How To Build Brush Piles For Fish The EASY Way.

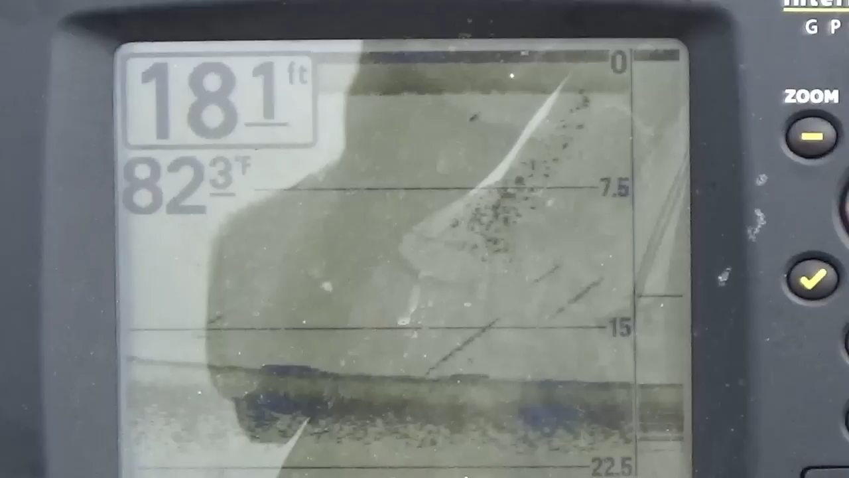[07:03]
Now you can see on there that there's some bait around here and that's a good sign.
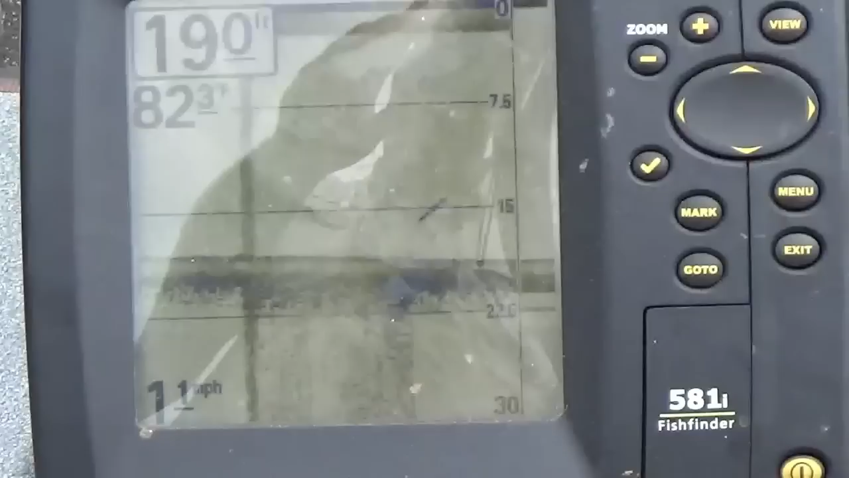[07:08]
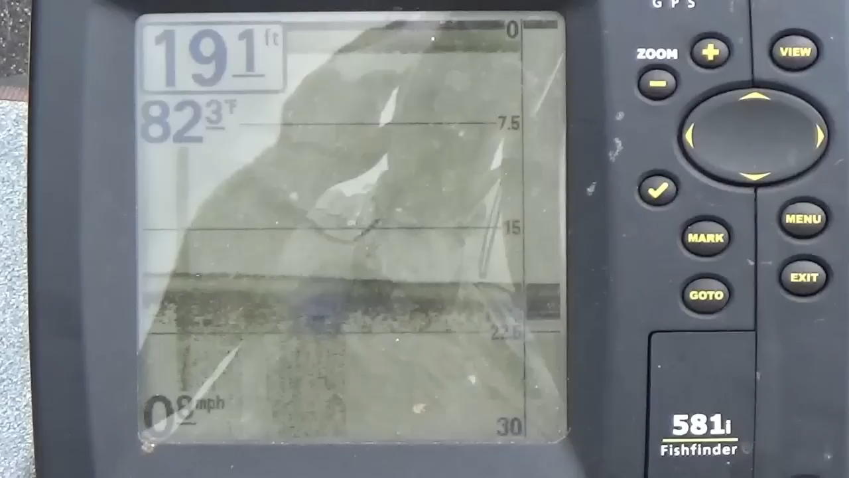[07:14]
On screen: depth 19.1 ft, water 82.3°F
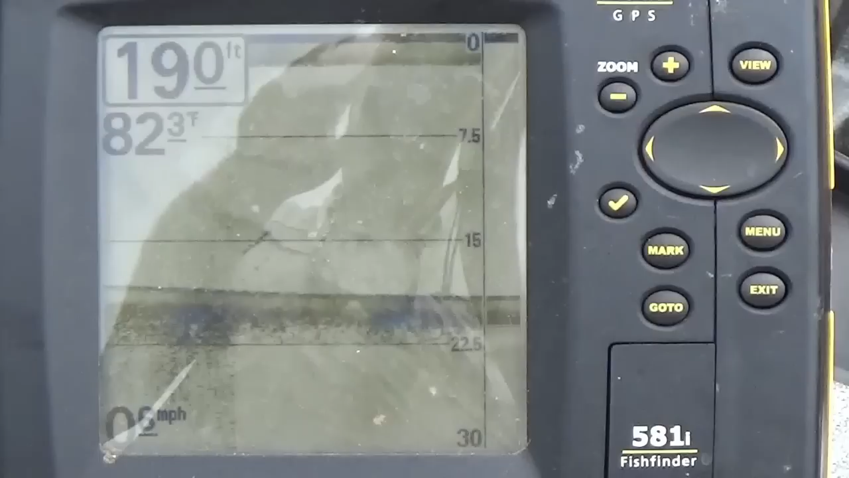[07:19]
On screen: water 82.3°F
Alright, so I've found I've found my drop off and y'all seen it there. Come across the depth finder.
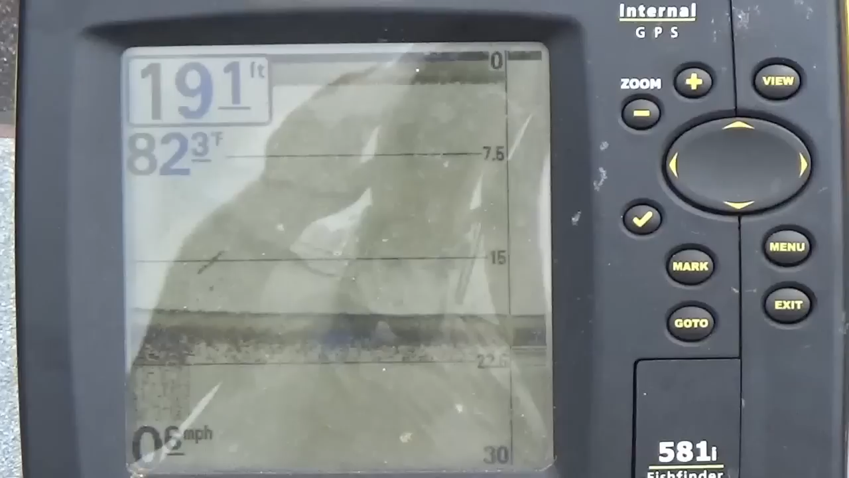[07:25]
On screen: water 82.3°F
And I am at the location where I want my brush pile at.
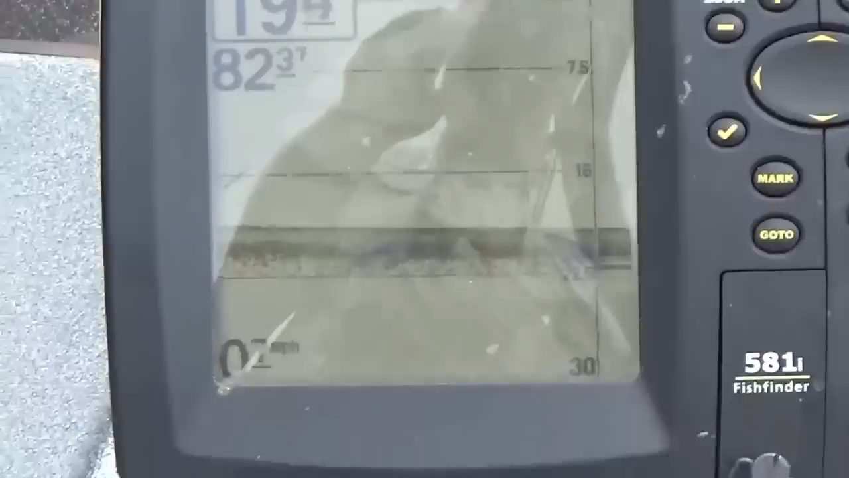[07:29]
Next step, if you'll look right here see that thing right there?